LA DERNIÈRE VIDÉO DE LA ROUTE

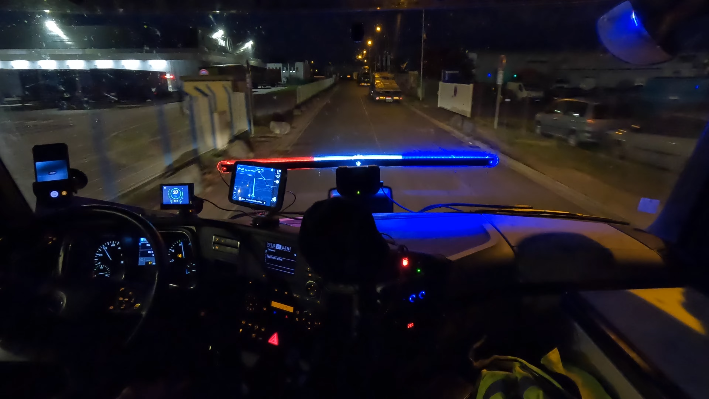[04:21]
À la fin de la route, tournez à droite, puis au rond-point, tournez à gauche. Tournez à droite, puis au rond-point, tournez à gauche. Entendu Sophie.